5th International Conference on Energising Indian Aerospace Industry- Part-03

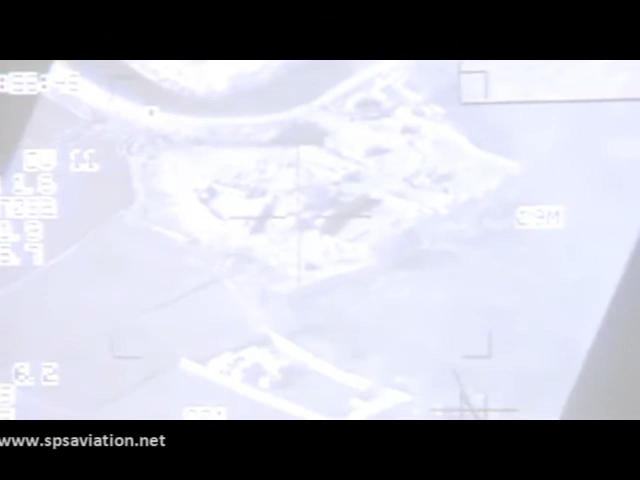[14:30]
is demonstrate what we now are able to deliver from the air, and the implications of integrating joint fires. You will first of all see indirect fire, from 105 light guns. And you can see that the weapons
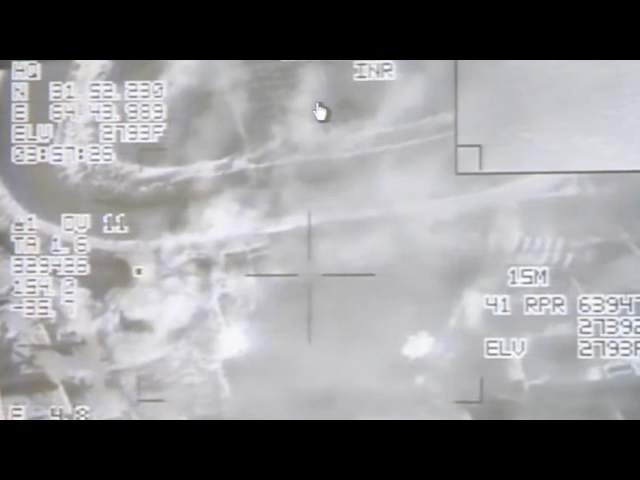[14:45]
are distributed quite a lot around the actual target.
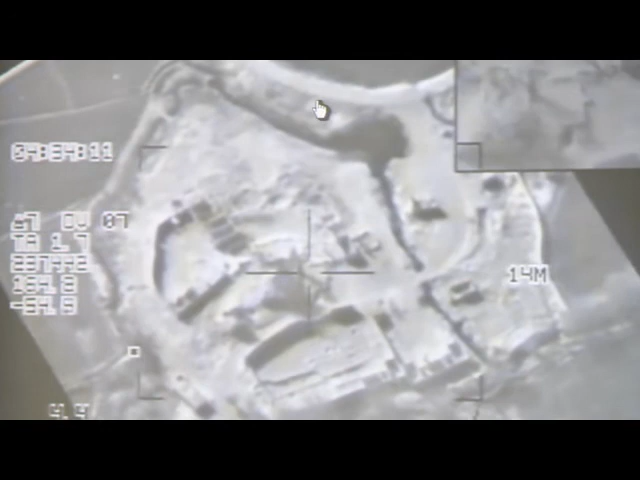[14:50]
This is now the delivery of a Paveway 4 on the actual target.
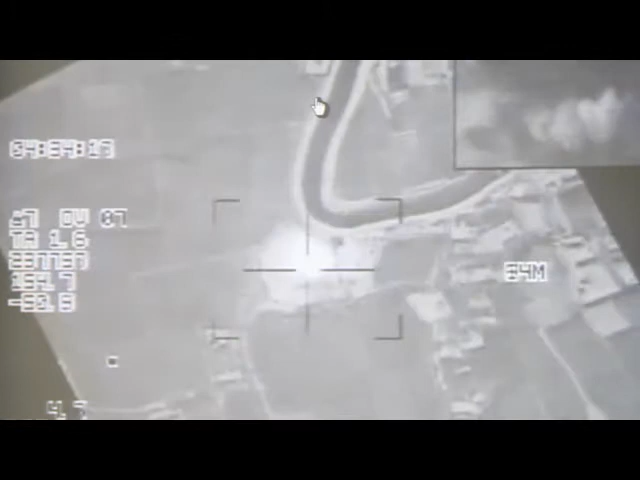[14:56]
The reason I show this is because it highlights two particular issues.